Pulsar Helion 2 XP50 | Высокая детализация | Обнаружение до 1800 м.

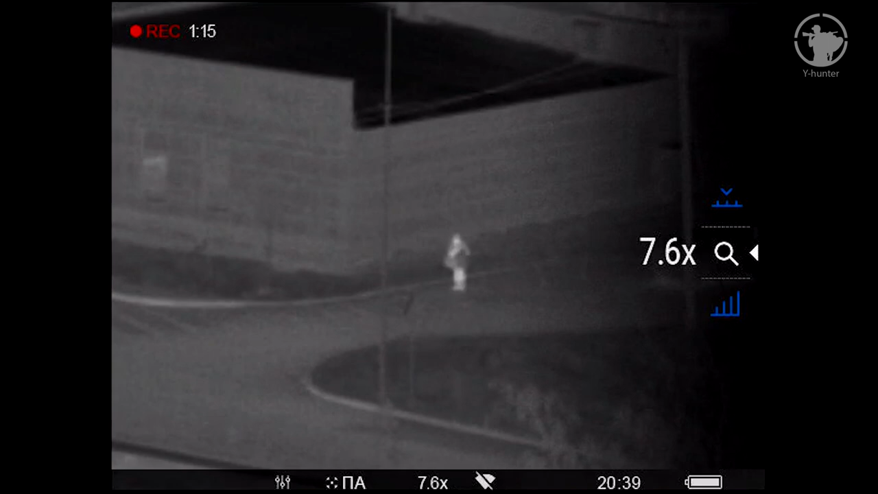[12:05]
Штука очень удобная, ребят, если требуется увеличить изображение на нужную кратность,
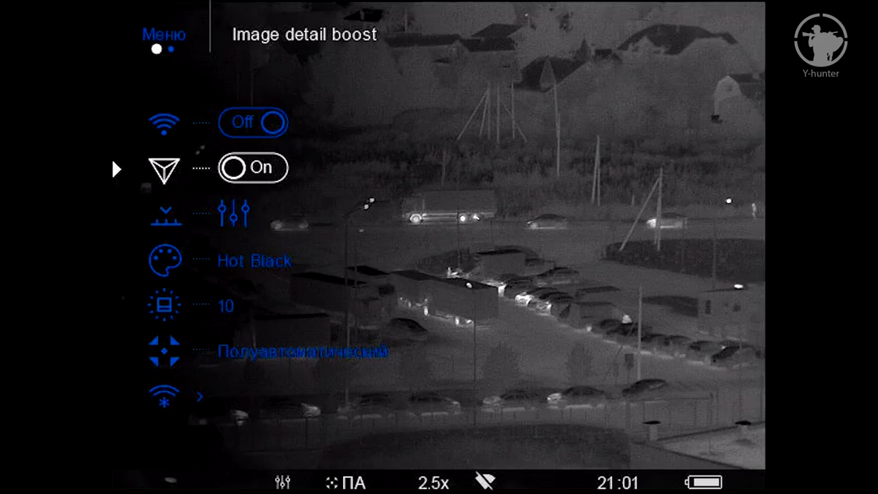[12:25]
Тут все унифицировано, как и в других тепломонокулярах Pulsar. Меню интуитивно понятно и фактически ничем не отличается от того же меню в Axion'ах.
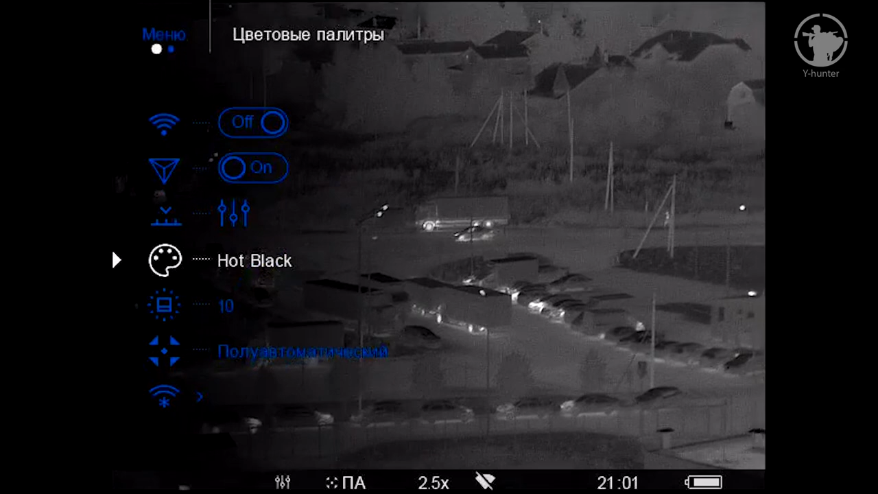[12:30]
Правда, здесь добавлены и свои отличительные черты этого прибора.
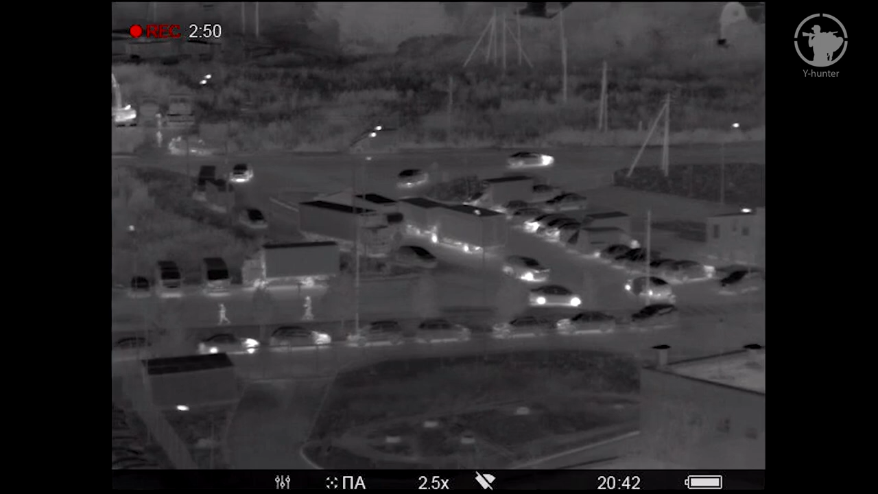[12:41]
Например, включение и выключение режима повышенной детализации с технологией Image Boost.
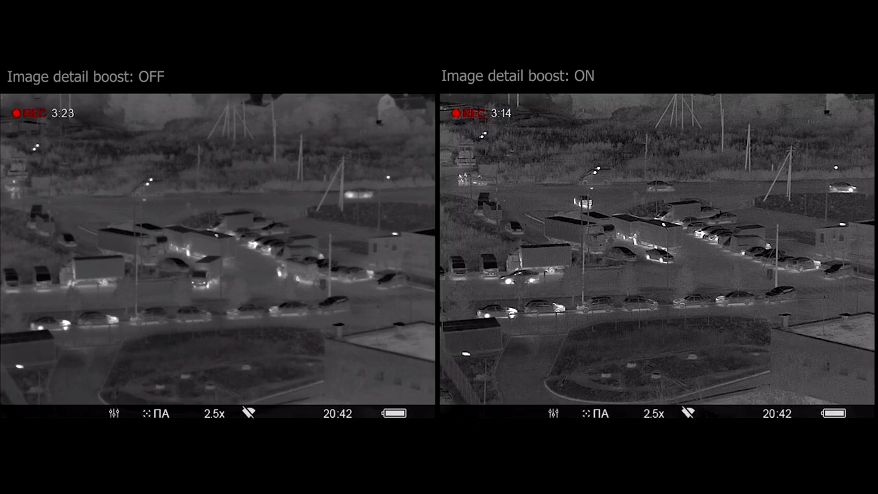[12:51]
Так же самое, как и в других, в этом теплике представлен широкий спектр изменения температурной гаммы.
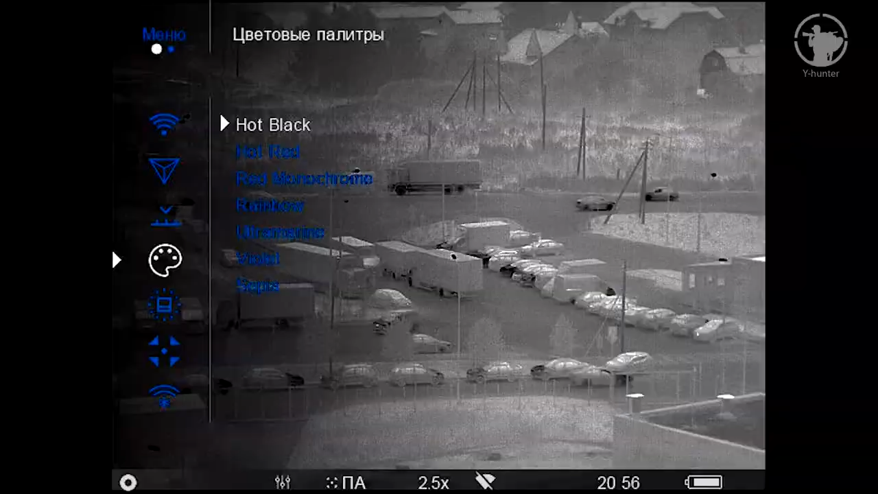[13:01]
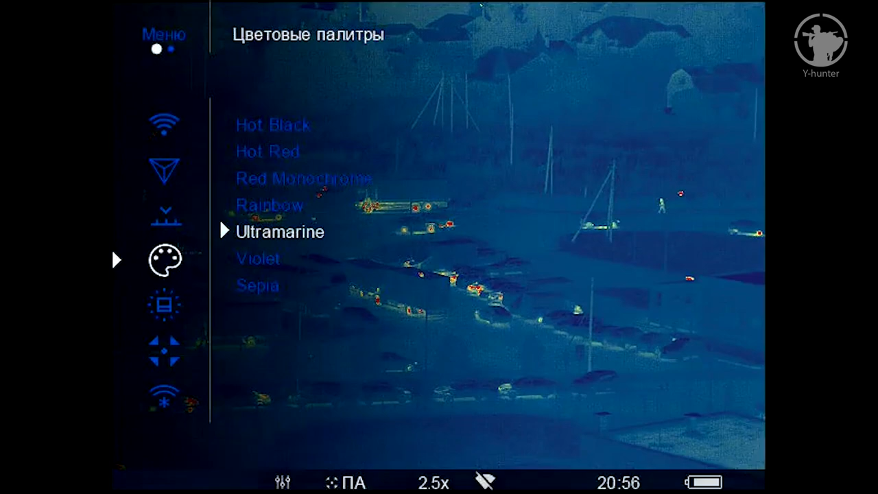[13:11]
Все стандартные настройки: язык, дата, время, меры длины,
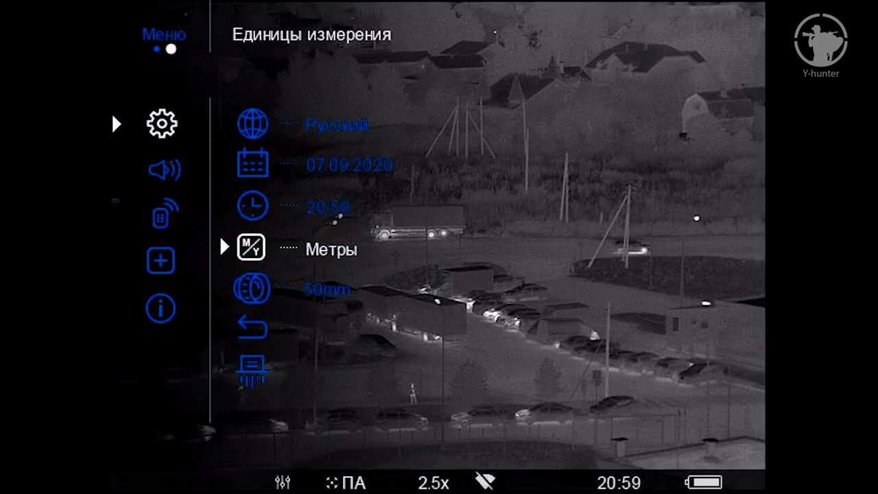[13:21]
подключение пульта ДУ, сброс настроек и форматирование встроенной флеш-памяти.
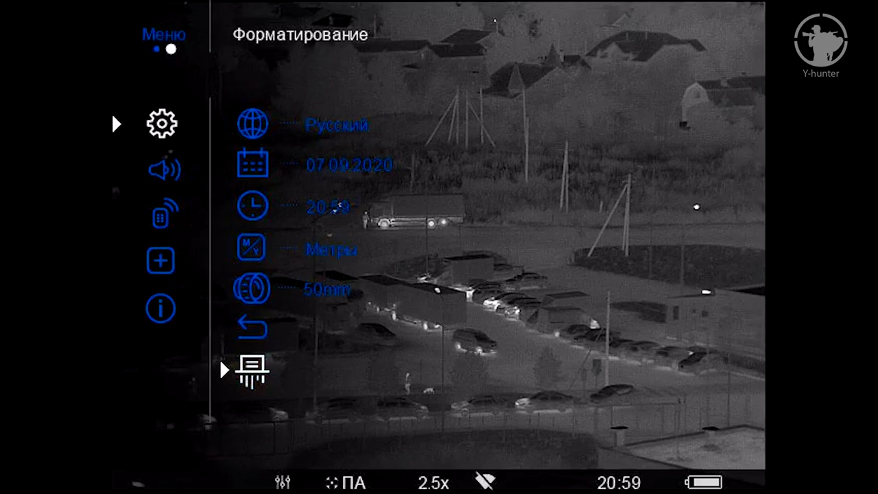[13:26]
Отдельным плюсом в этом приборе хочется выделить встроенный стадиометрический дальномер.
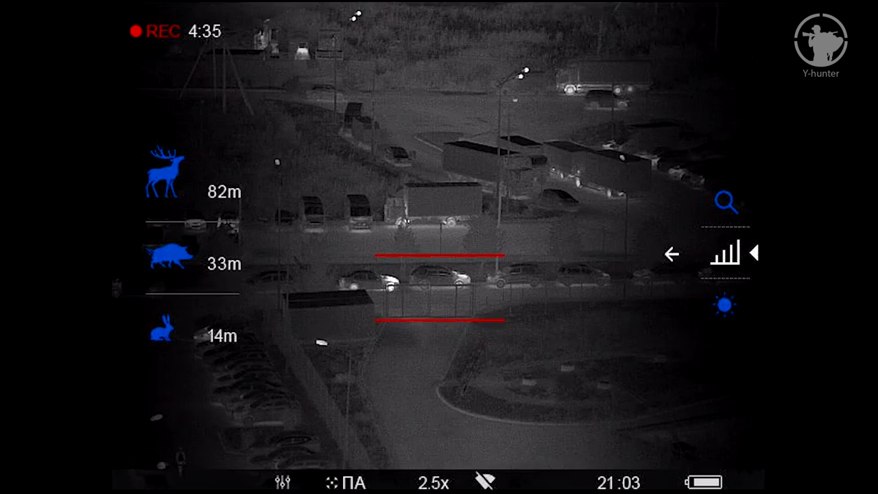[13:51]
Для примерного вычисления здесь предустановлены значения объектов, таких как заяц высотой примерно 30 сантиметров, кабан 70 сантиметров и олень 1,70 м. Значения эти, разумеется, усредненные. Видим вот эти два красных штриха и кнопками вверх-вниз перемещаем верхнюю полоску так, чтобы наша цель оказалась ровно между нижним и верхним штрихами.
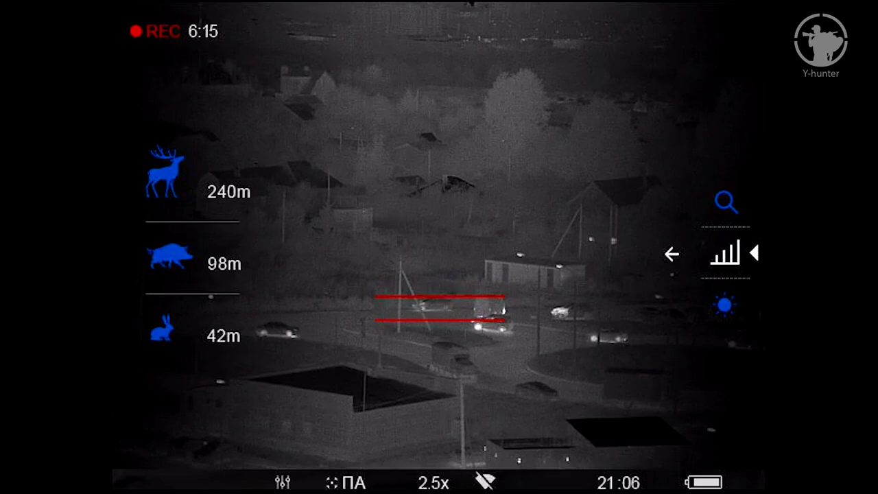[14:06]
Одновременно с этим происходит и автоматический пересчет дальности до цели. Эти три варианта можно применить, в принципе, и к другим объектам наблюдения.
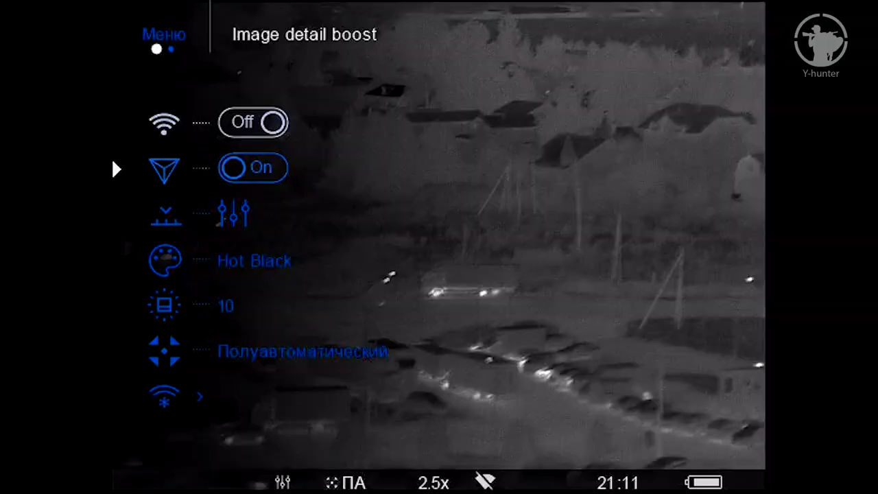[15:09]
В приборе предусмотрены три варианта калибровки. Ручная, полуавтомат и полностью автоматическая. Выбираем автоматическую калибровку, и прибор с определенной периодичностью будет как бы перещелкивать картинку. Выглядит это типа стоп-кадра.
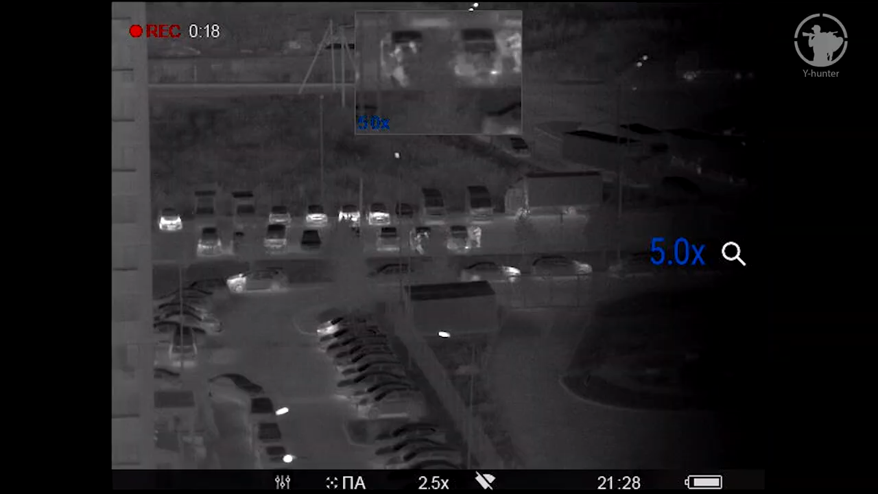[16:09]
На экране видим отдельное окошко с увеличенным изображением наблюдаемых объектов, попавших в поле зрения объектива. Отдельно в этом окошке можно и менять кратность.